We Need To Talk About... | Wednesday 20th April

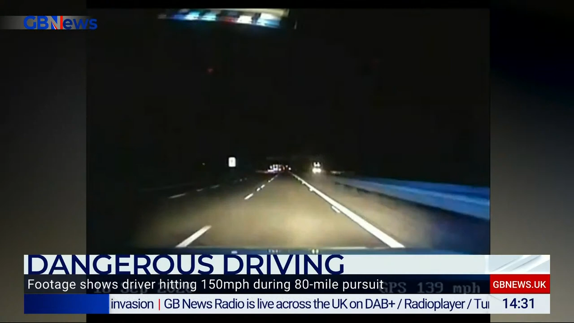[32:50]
Video footage has been released showing a banned driver in a police pursuit stretching from Bedfisher to the West Midlands. 25-year-old Saeed Reza has been jailed for four years and two months. You're up to date. We're on your TV online and DAB Plus Radio.